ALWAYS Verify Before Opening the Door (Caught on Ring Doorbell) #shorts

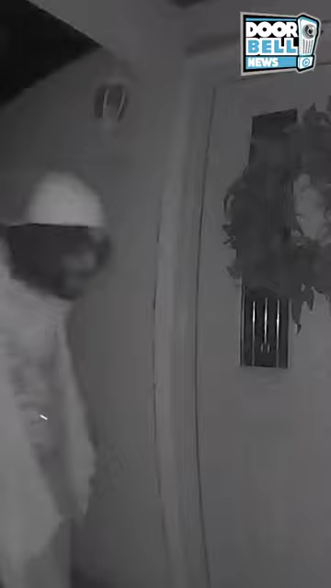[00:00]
Las Vegas, Nevada. Check this guy out.
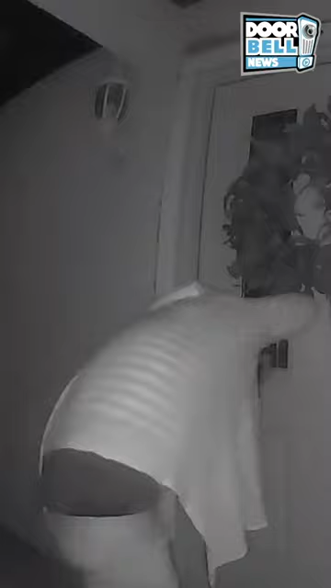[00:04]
He's knocking at somebody's door with something in his hand at around 2 in the morning. He's looking kinda out of it. The homeowner makes the mistake of opening a door to see what he wants. But you gotta ring doorbell. You don't need to open your door. Oh, this guy kinda looks like Manson.
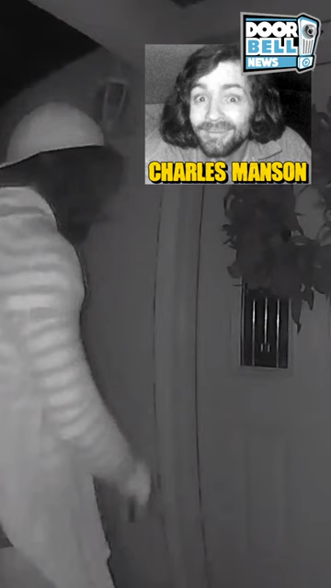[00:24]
I definitely want to open the door for this guy. Especially at this time of night. Alright. Let's see what happens.